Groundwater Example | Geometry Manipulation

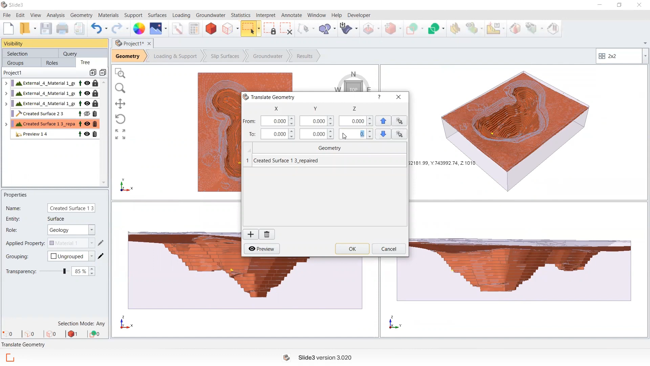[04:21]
But taking this surface I've created, I'm going to go and select geometry, transform, translate. And I'm going to drop it 20 meters below its current position. And go okay. And then what I'm going to do, I'm going to apply a smoothing tool that's in the software to remove that zigzag shape. So I'm going to select from the developer menu. This function called Laplacian smoothing. Okay.
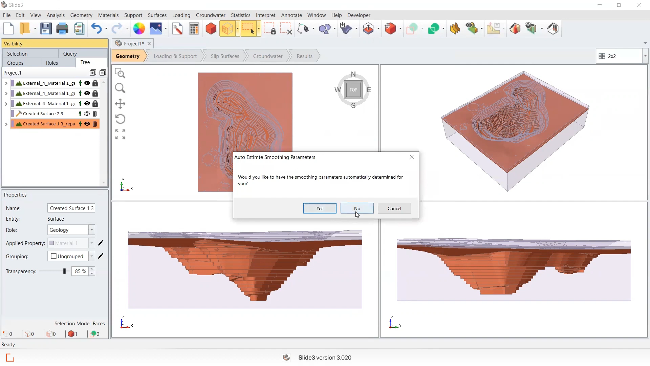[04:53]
I'm going to say I want it as the smoothing parameters. And now if I look at this in section view.
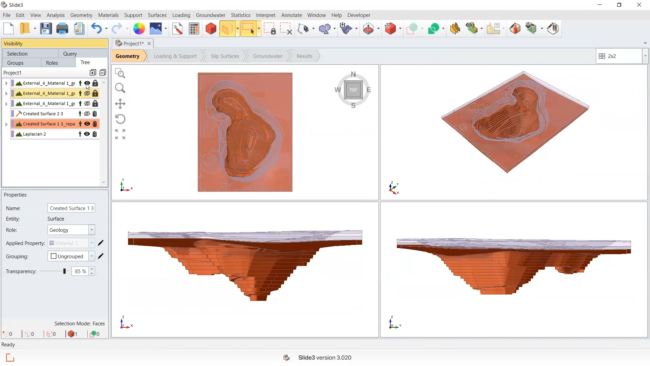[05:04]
You can see here that this is the initial surface that was created. And by smoothing it, I've got something that's probably going to be more acceptable as a water table in the model than something that's zigzagged.
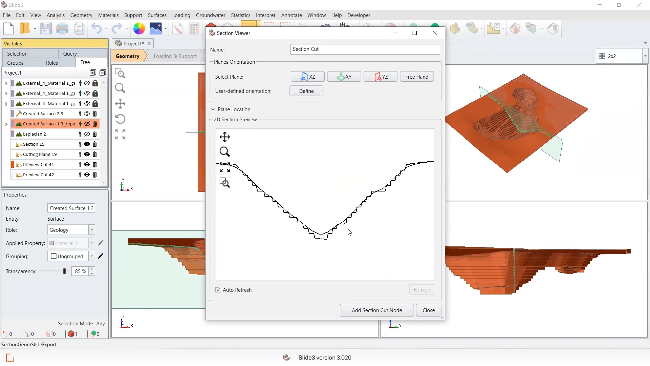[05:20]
We can go close. I'm going to set this other surface that I've created as construction because I want to use the smooth surface.
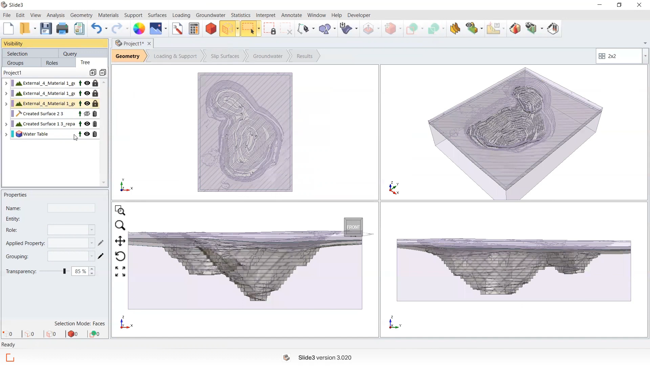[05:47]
And then if I turn my external pieces of geometry back on and look in section view again, you can see the water table that's now being created and applied. There's a little bit of water ponding, indicative water ponding at the toe.